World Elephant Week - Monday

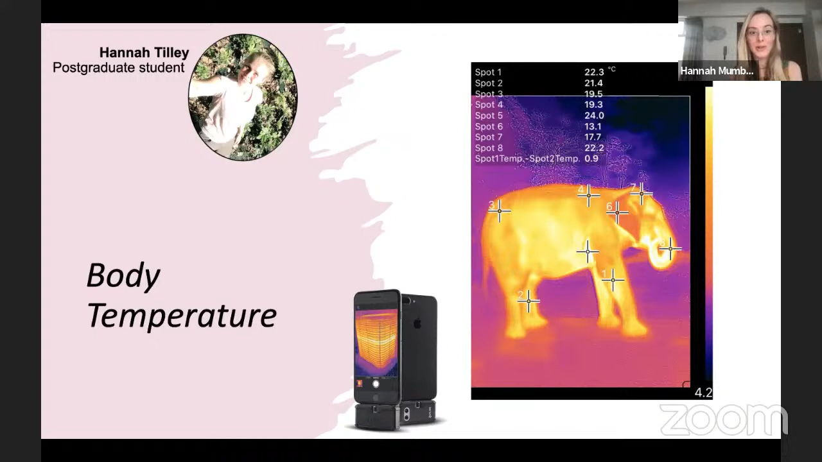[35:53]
Wait for the elephant to poo, and immediately after it poos, stick a thermometer in that ball and it'll give you a nice measure of the core temperature as well. So you don't always need the fancy technology, but this is what we use to measure different parts of the exterior surface. And then the last thing that I wanted to talk to you about is this idea that only male Asian elephants have tusks.